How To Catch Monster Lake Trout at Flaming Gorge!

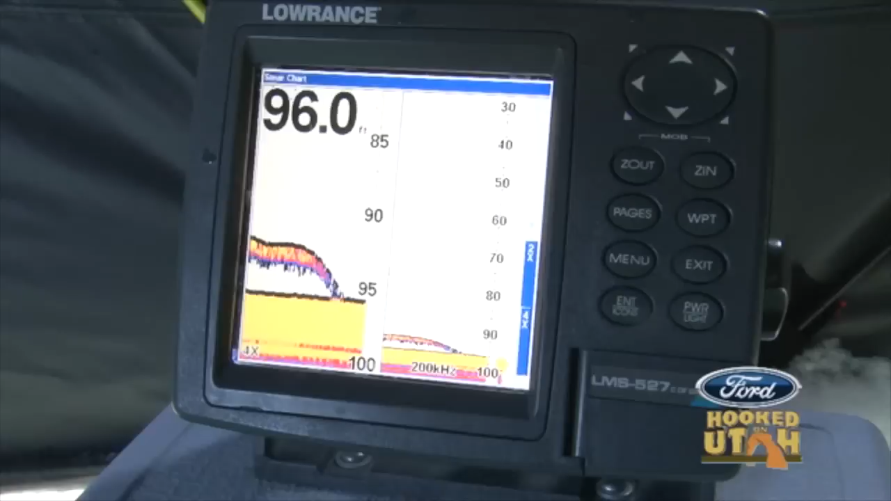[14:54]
So, he... Oh, this is a big fish. This is a big fish.
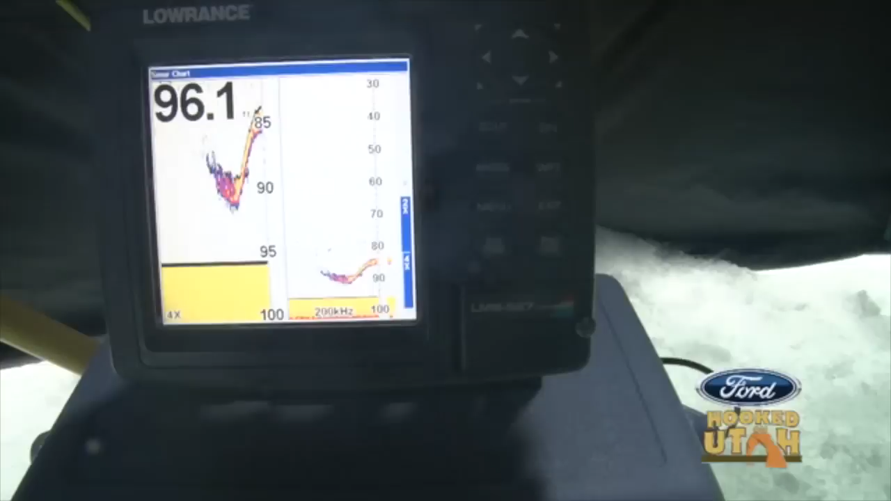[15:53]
We had him to 90 feet. Yeah, dude. He's, he's right back down to 95. Oh. Did he come off?
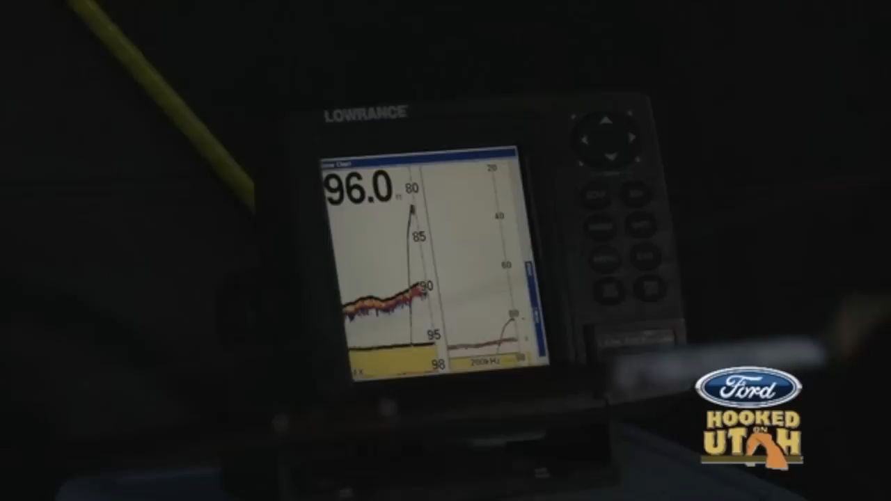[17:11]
There it is. Yeah, baby. Pulling some drag. Dude, look at him roll. Look at him roll.